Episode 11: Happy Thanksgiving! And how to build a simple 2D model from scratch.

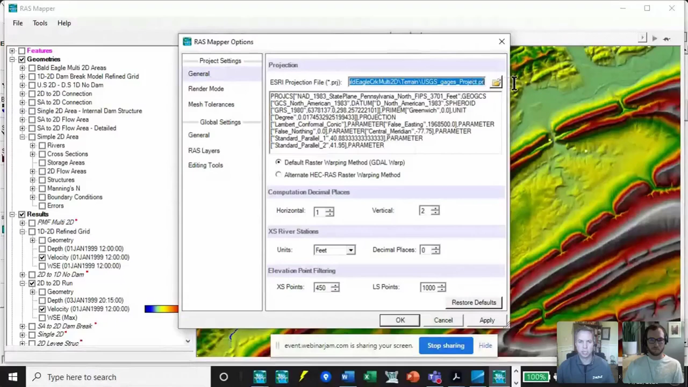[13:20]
It's already established in here. You can see, we've got this projection. So we're good to go there. Everything's all projected well. And then we just need to get our terrain in. Now notice there's a terrain already in here.
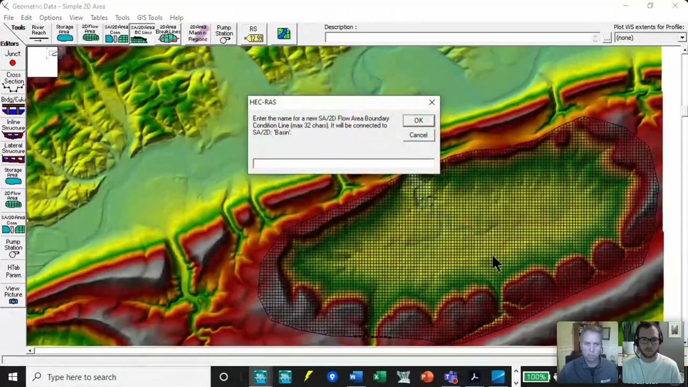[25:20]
And I'm going to call this outflow. Notice again, I drew left to right looking in the downstream direction. Okay. So now I've got two BC lines and Raz will automatically
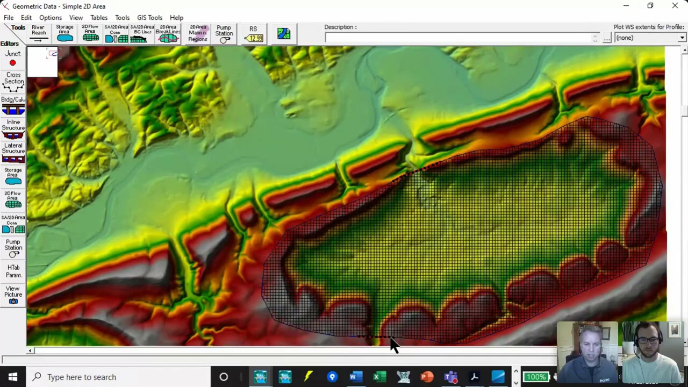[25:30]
snap those to the closest cell face points on your 2D mesh. So it does that for you. And you know that you've got it established because you've got this red and black line right here. So we're good to go. I know one question that might come up from people that are watching this video, Chris, is how wide do you want to draw that boundary condition line? So, for instance, if you zoom into the downstream boundary condition connection line and just kind of look at where you have that line drawn compared to the actual, what appears to be the channel itself.
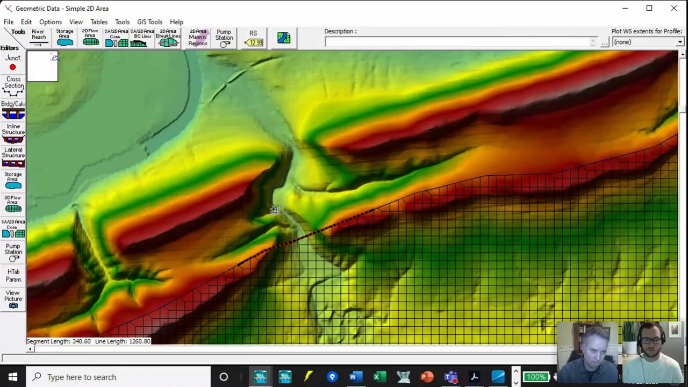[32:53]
I probably want to be a little bit more precise here. So I have a decent looking slope. And plot it. And it's a little bit more difficult, but I can get kind of an average.
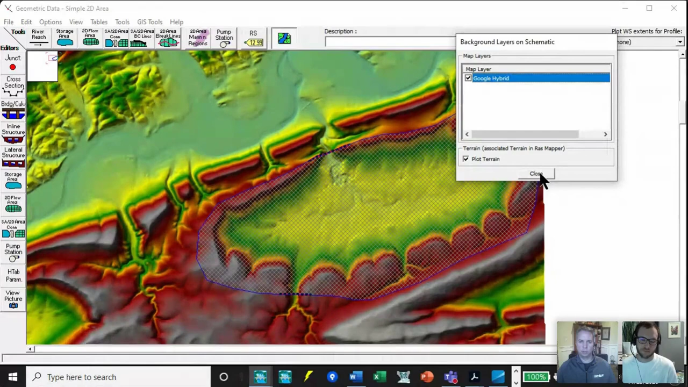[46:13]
If I turn on the Google hybrid map, you can see this area is, you know, it's got some different land classification in here.
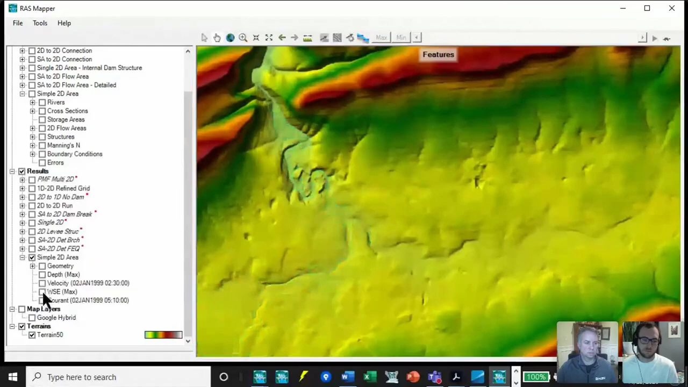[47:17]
Go back to my velocity map. That's the one I always like to look at first because it really highlights where you might have hot spots.